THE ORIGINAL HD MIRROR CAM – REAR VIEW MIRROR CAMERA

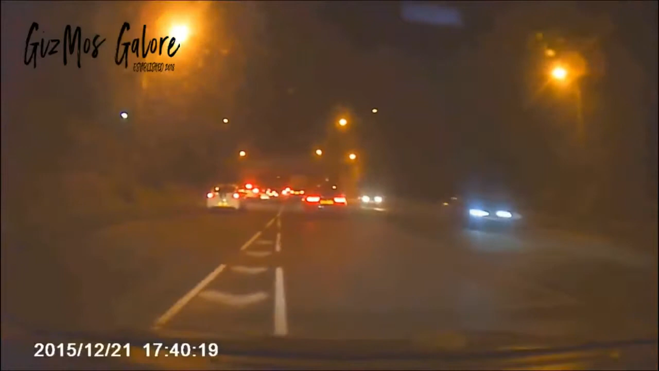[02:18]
You also have the options to adjust the angle of the camera to go sideways.